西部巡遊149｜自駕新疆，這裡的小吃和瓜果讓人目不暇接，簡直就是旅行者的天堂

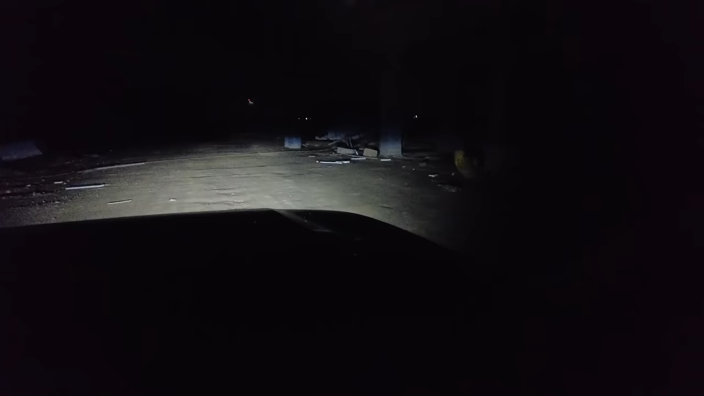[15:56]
废子不知道是个什么厂子好像正在施工这里这还有篮球场
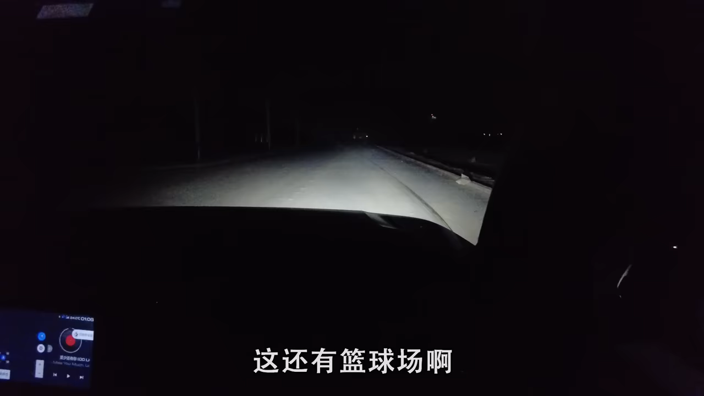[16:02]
这像是个学校足球场这是个学校感觉这是施工的学校但是没有学少你好